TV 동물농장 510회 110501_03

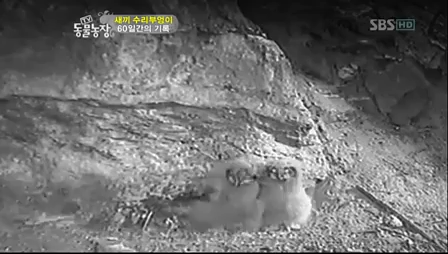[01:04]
아이고 이제는 날개를 펴고 짧은 다리로 점프까지 한다 잠시도 가만있지 않는 모습 발걸음도 빨라져 성큼성큼 거침없이 절벽을 오르며 돌아다니기 바쁘다
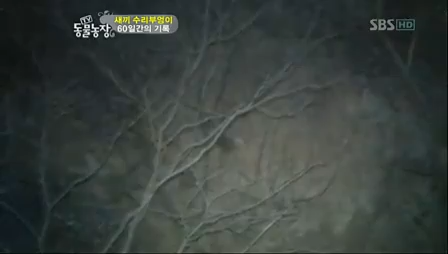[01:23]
하지만 의욕이 앞서다 보면 다리의 힘이 약하다 보니 올라가다가도 맥없이 미끄러져 내려오는 게 다반사 아직은 어리니까요
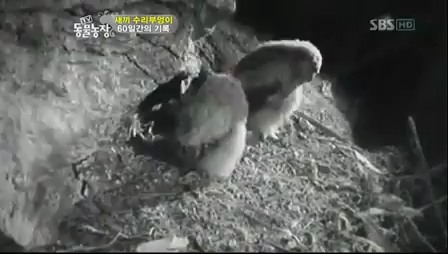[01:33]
하지만 포기하기는 커녕 절벽을 향해 아슬아슬한 날갯짓도 서슴치 않는다 그렇게 두 녀석은 또 하루를 보내는데
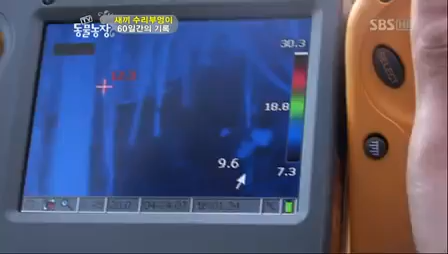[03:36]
녀석들의 체온이 감지되면 위치를 찾아낼 수 있을 것이다
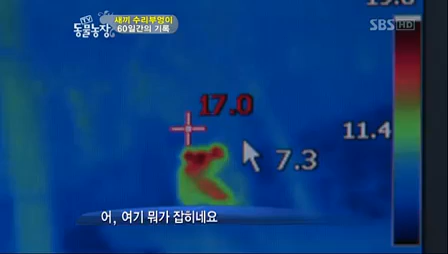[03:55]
여기 뭐 잡히네요 신기하네요 주변에 비해 상당히 높은 온도 온도가 많이 올라가는 게 지금 17도, 18도, 19도 정도 올라가는 거 보니까
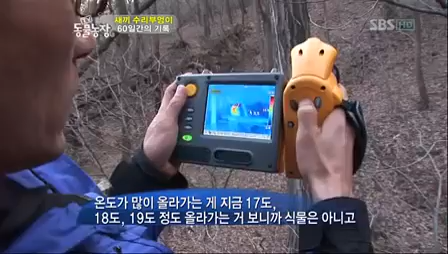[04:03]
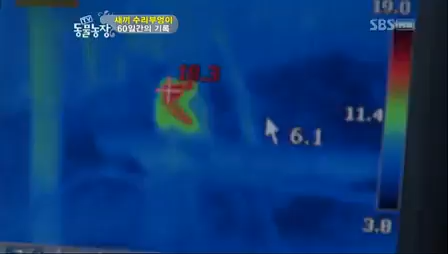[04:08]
지금 위치에서 멀지 않은 곳 워낙 보호색을 띄고 있어가지고 안 보여요 저기요,